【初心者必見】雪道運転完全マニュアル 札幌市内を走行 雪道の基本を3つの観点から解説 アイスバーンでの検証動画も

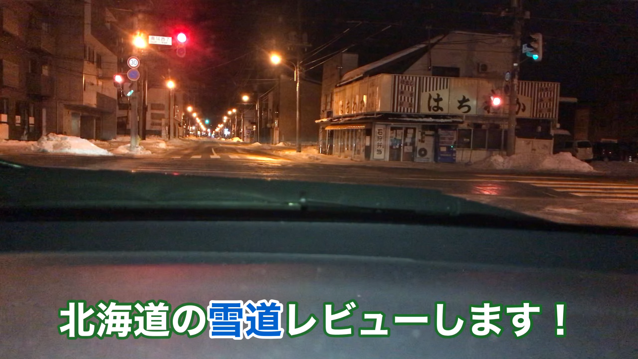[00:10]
北海道の雪道今日はブラックアイスバーン中心の路面になってくるのかなと思います今日はですね特に免許取り立ての方向けに本当に基本中の基本のところ